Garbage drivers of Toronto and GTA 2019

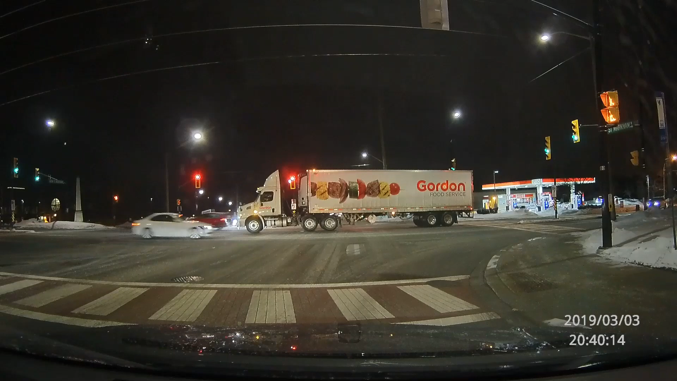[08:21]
I just have this really kind of funny clip here of this 18-wheeler. Can you guess what this 18-wheeler is going to do? I just want to see. Well, they're in the left turn lane turning left and I cannot believe what this guy does. Pretty cool move for a giant truck. Anyway, thanks for watching and hope you enjoyed. If you liked it, give me a good thumbs up. If you didn't, which people won't and make comments about that I'm whining.